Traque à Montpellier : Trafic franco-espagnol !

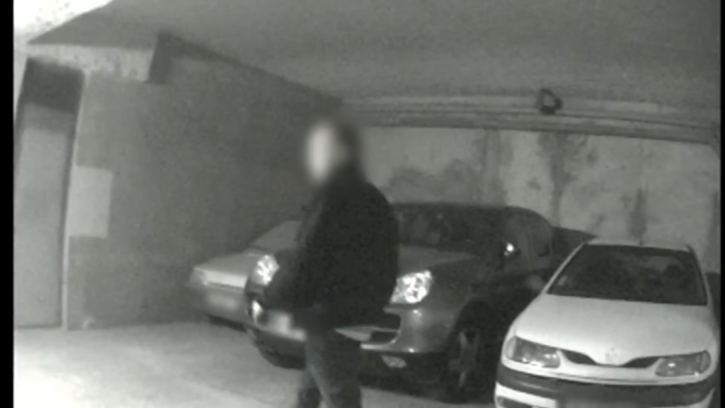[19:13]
Le 4x4 est bien là, tout au fond du parking. Christophe doit faire vite, car le trafiquant peut redescendre à tout moment. Comme il ne peut pas se fier aux plaques d'immatriculation, souvent fausses, il photographie le numéro de la vignette d'assurance.
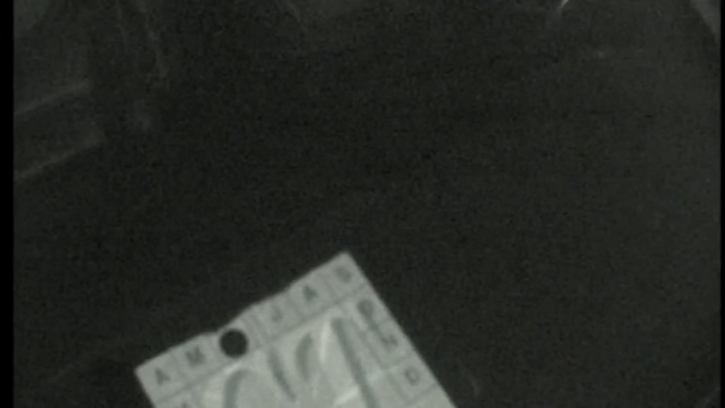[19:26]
C'est l'unique chance pour lui de récupérer quelques indices sur le trafiquant.